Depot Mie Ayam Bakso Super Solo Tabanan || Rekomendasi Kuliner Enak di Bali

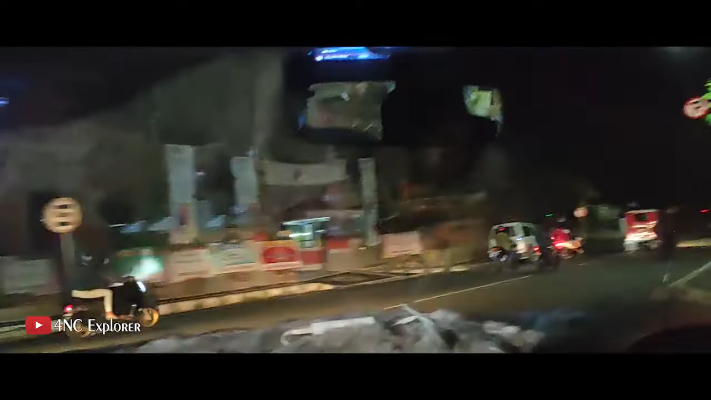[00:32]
sekarang kita menuju ke tempat makan tapi kita masih cari-cari posisinya ya ini di jalan naik mobil bersama
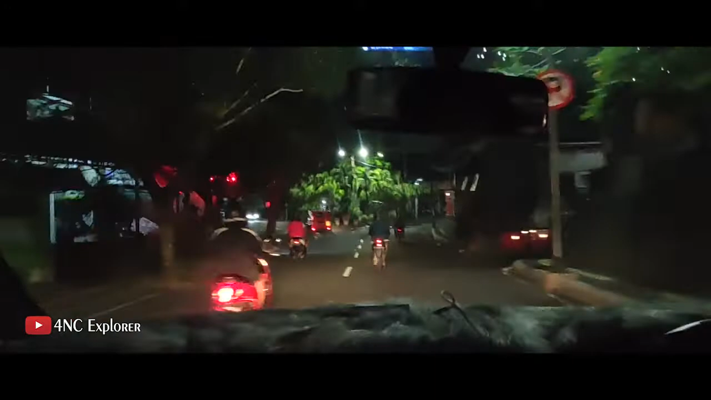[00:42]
teman-teman gelap guys Oke ini kita di tengah berempat di harusnya bisa di belakang karena disini dah nyasar disini nyasar